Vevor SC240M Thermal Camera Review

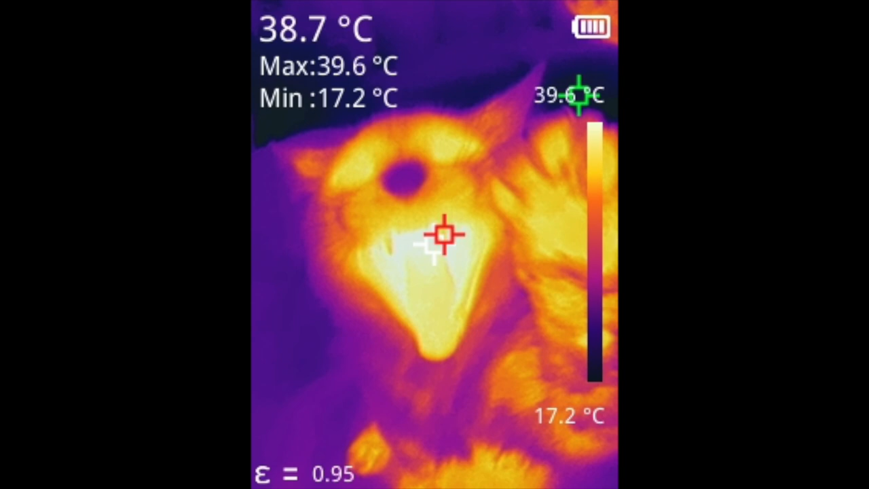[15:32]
On screen: spot 38.7°C, max 39.6°C, min 17.2°C, scale bottom 17.2°C
If you're taking a still image, it saves all of the graphic overlays on the image. If you're saving video, it saves none of them. This would be nice if it could be configured, so you could choose if you want the overlays or not.
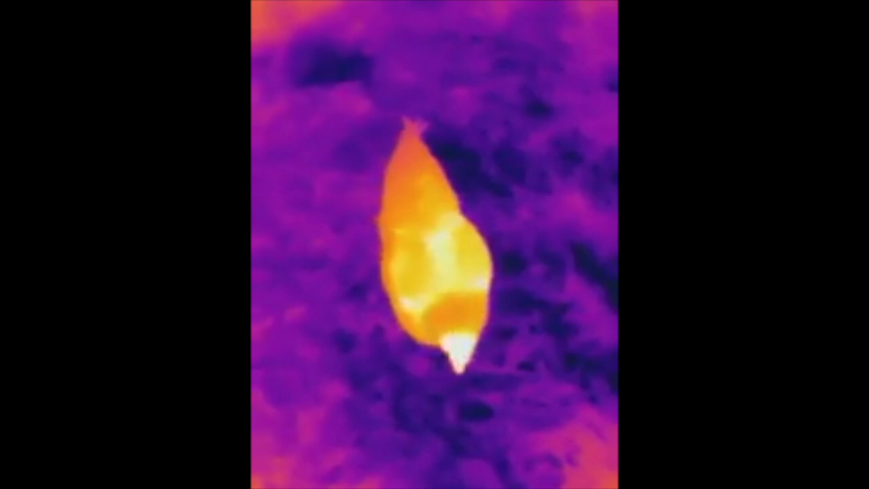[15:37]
The other issue I have is with the video format it stores. It's .h264 format.